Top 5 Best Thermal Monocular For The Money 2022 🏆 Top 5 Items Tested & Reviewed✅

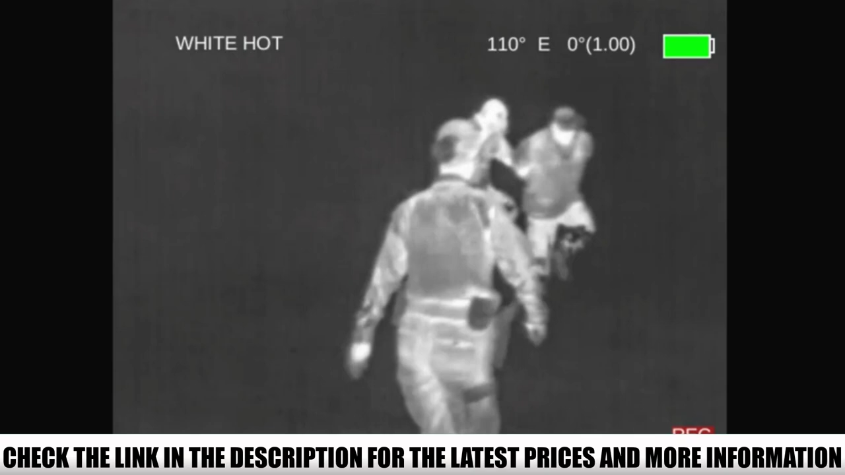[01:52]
With a 320 by 256 sensor, a quad VGA, 1280 by 960 FLCOS display,